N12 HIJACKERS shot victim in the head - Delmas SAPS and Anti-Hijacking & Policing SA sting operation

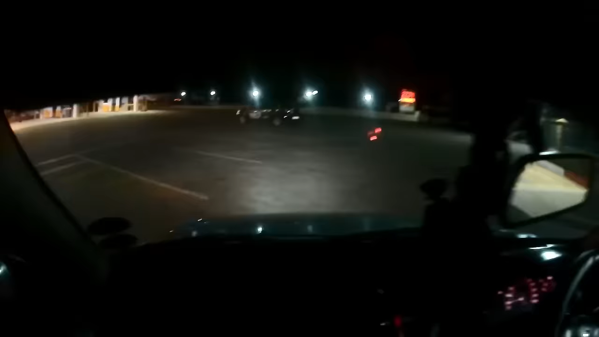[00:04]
At the back of you. Behind you. Behind you. Yeah. As the high-risk unit was called to an attempted hijacking that took place on the N12,
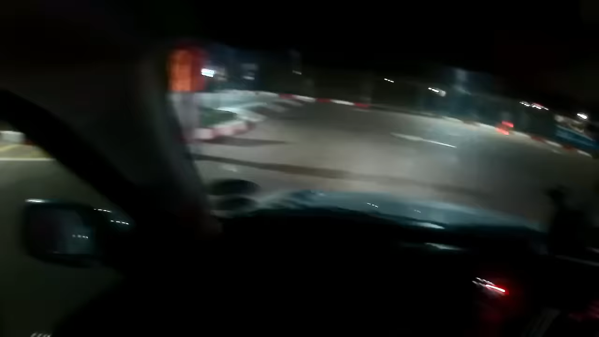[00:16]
where the victim's personal belongings were taken,